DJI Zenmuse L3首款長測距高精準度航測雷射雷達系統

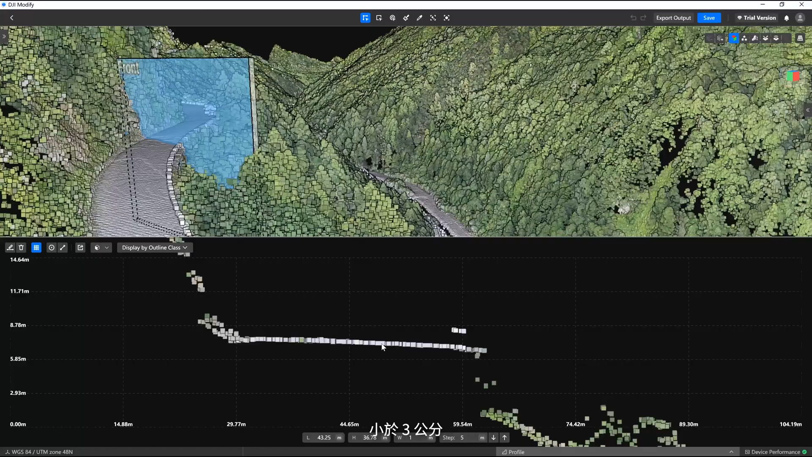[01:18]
On paved roads, point cloud thickness is under 3 centimeters, ensuring exceptional detail.
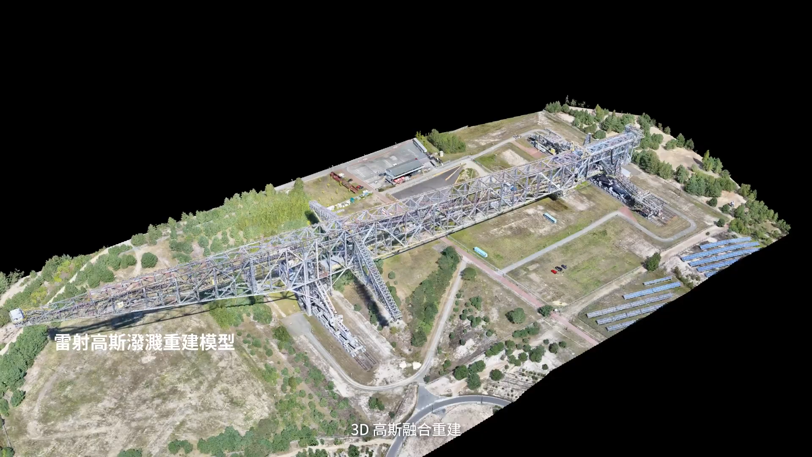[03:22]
enabling outstanding results in complex structure modeling.
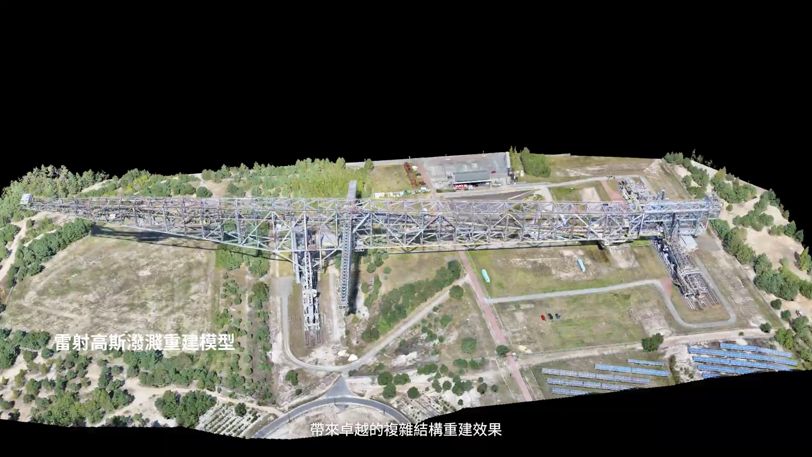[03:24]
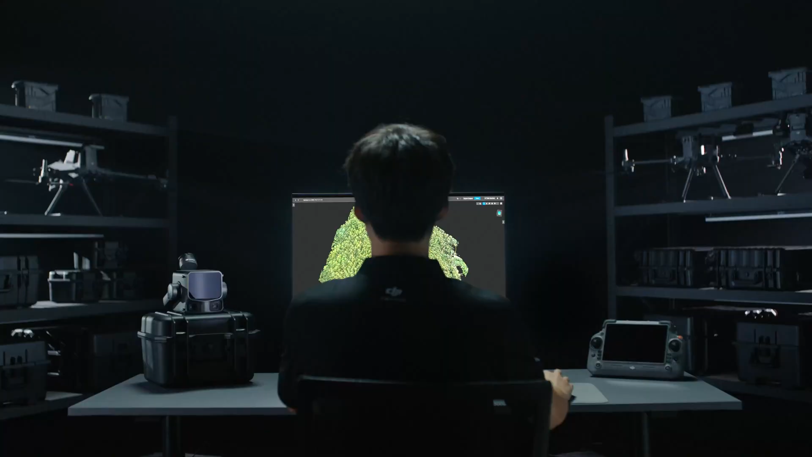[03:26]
XEMUS L3 also offers a complete suite for data applications.
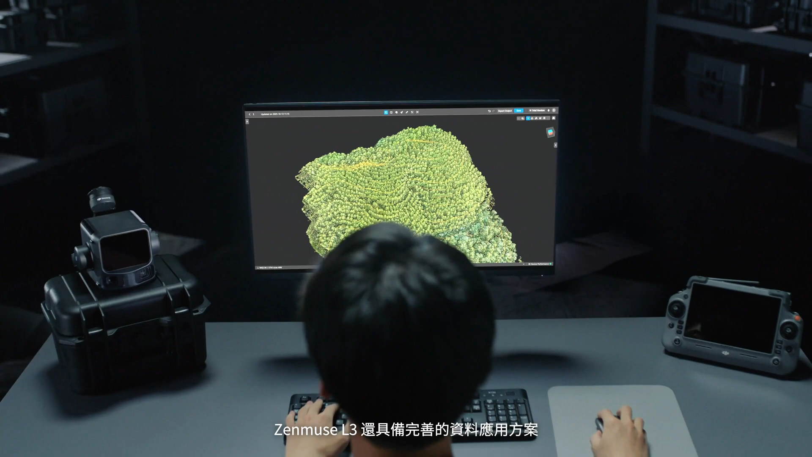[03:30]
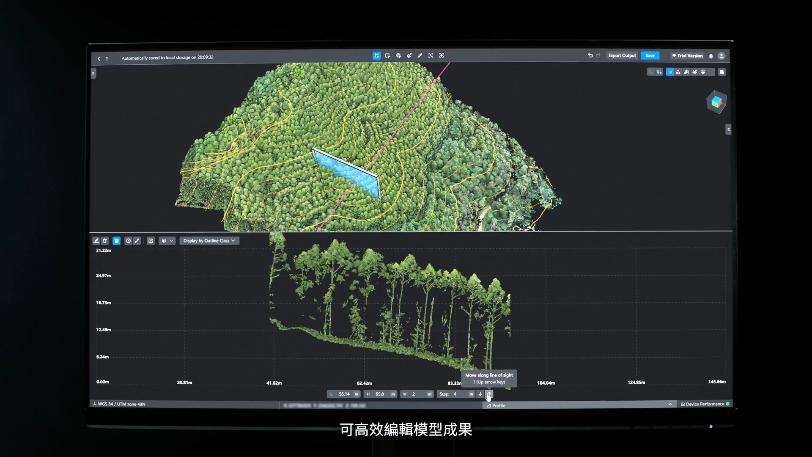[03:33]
With DJI Modify, rapidly edit and refine models.
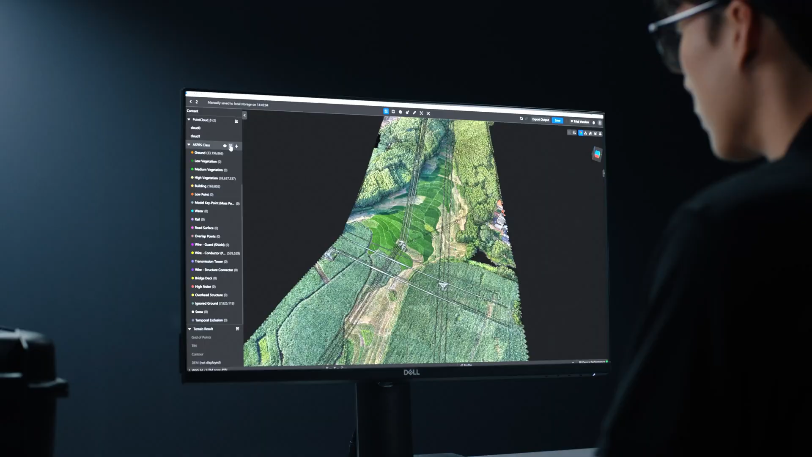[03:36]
Smart filter enables fast, intuitive point cloud classification.
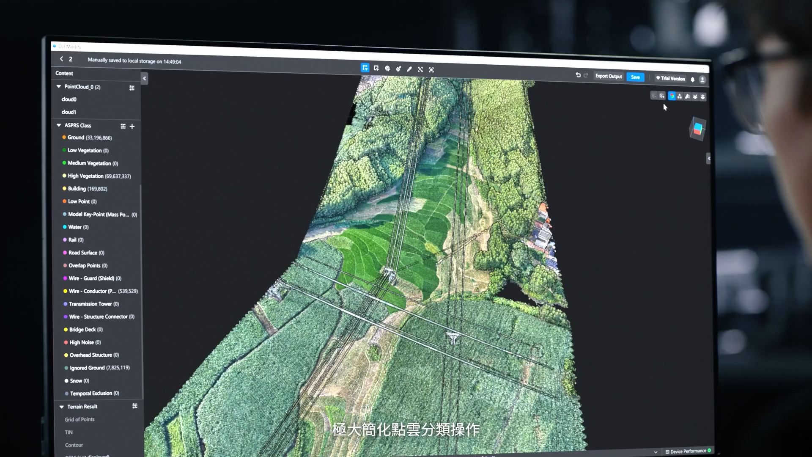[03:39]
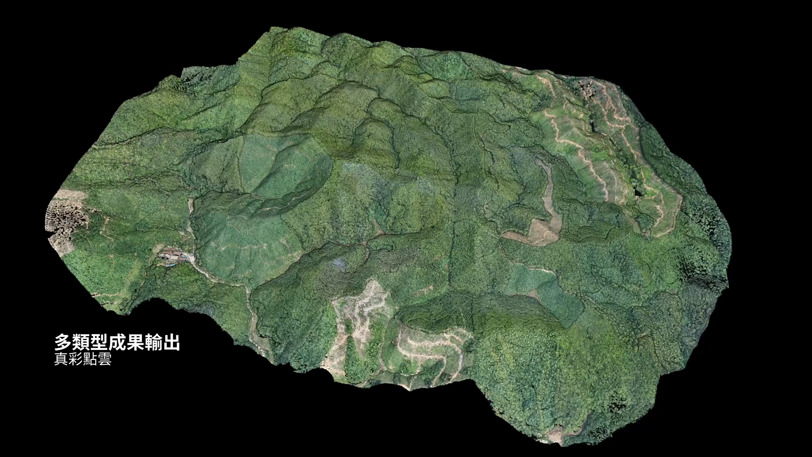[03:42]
Support for multiple output formats meets the needs of diverse industries.